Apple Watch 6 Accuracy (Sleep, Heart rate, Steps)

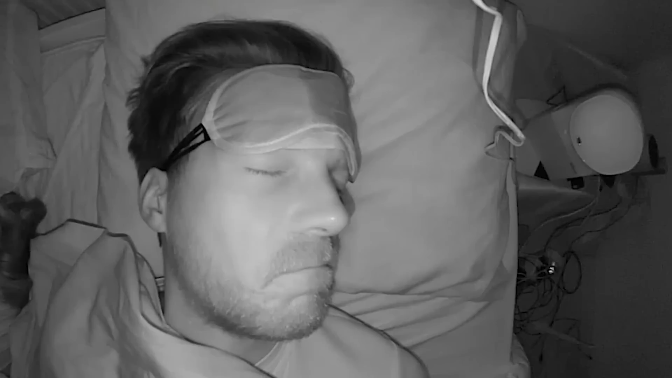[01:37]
Finally, I used the infrared recording to check what my movements were like when the Apple Watch predicted I was awake. Let's dive into the results. Here you can see the sleep tracking of the Apple Watch over time for one night.
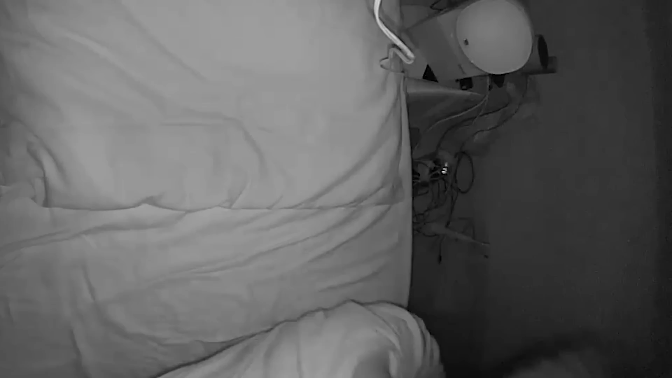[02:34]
So it probably used that motion to detect that I was awake. Now you can also see one moment here, where the EEG device says I was awake, but the Apple Watch did not detect it.